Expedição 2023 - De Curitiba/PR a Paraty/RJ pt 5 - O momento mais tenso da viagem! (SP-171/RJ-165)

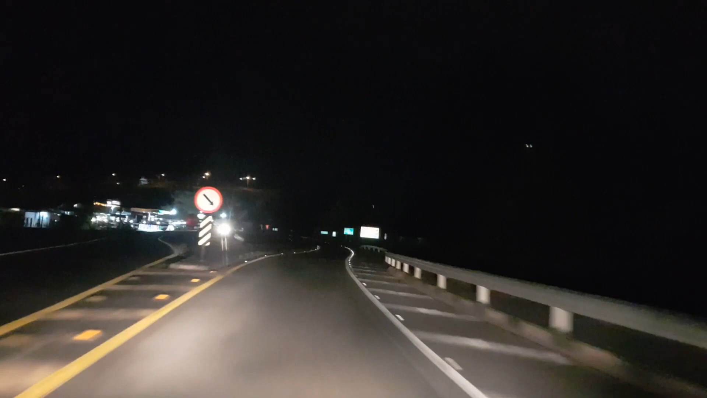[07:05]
Fandamos. Chitos. Eu amo Cunha. Aí, chegamos em Cunha. Paraty, seguimos em frente.